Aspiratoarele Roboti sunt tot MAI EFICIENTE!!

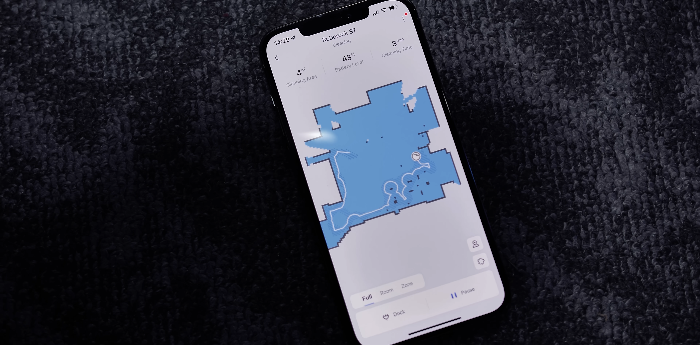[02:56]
Scanarea se face foarte rapid în momentul în care vede ceva în față, dacă l-ai luat automat foarte rapid vede că nu mai e și își reajustează el traseul în funcție de cum și ce vede.